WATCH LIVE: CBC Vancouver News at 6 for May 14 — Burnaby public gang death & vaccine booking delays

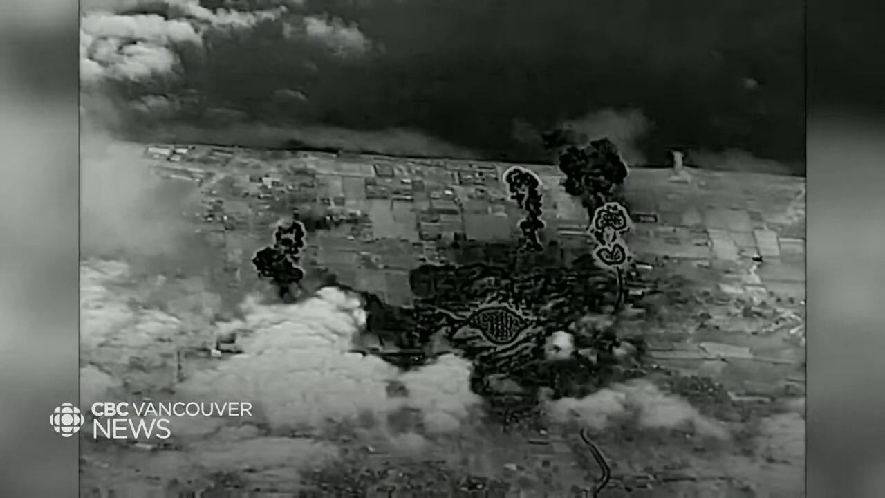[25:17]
Israeli airstrikes targeted a network of tunnels stretching beneath Gaza, said to be used by Hamas for smuggling.